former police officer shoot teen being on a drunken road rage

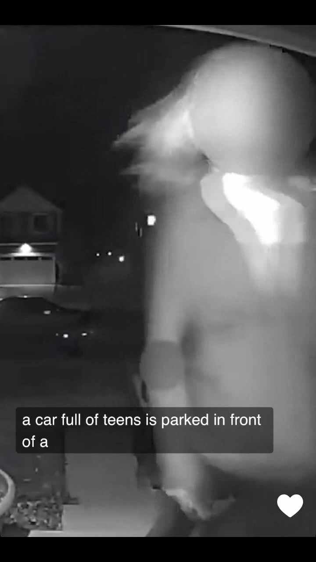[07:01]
full of teens is parked in front of a house so the driver could go inside and grab some cash that's
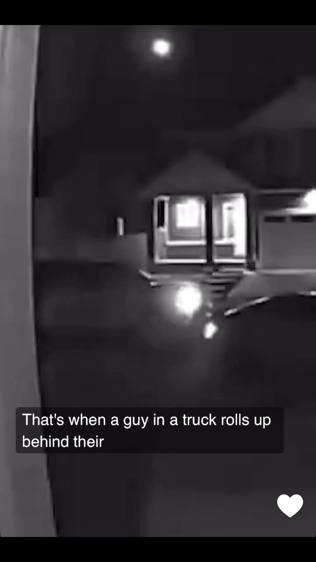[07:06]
when a guy in a truck rolls up behind their car and parks i have a camera i'm calling the cops it's
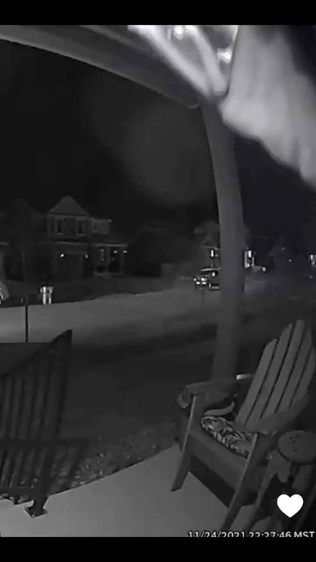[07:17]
hard to make out what's said but the guy in the truck is confronting the teens because he had seen their
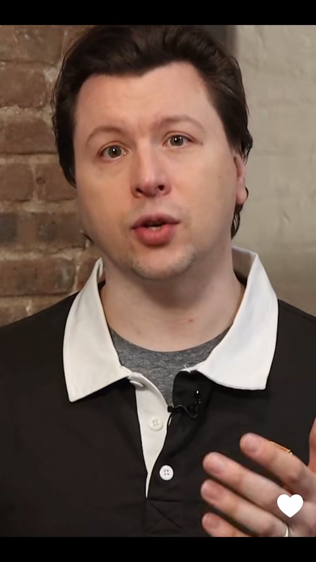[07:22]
car driving around recklessly an
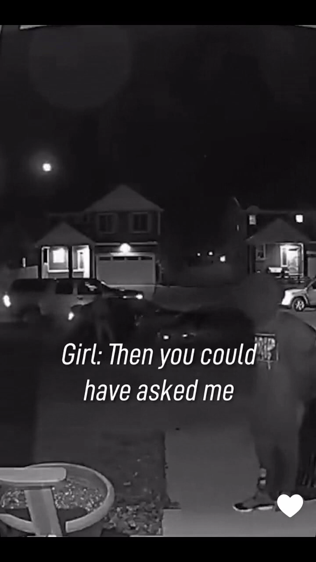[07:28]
argument
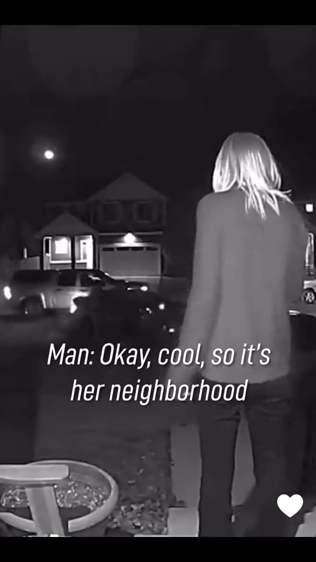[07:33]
starts to escalate between the teens and the
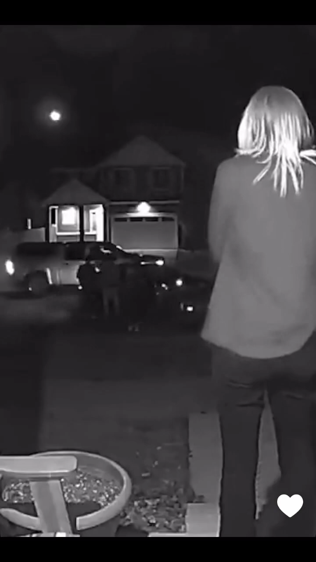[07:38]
guy in the truck when things take a shocking turn again this is upsetting the
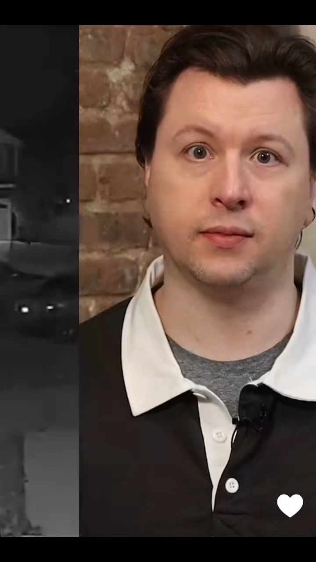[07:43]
guy gets out of his truck and pulls out a handgun and a 17 year old is armed with a ghost gun the 17 year old shoots the guy in the hip and the guy returns fire five times the group of teens cry out as their friend lies on the ground and the guy from the truck yells out from the truck the guy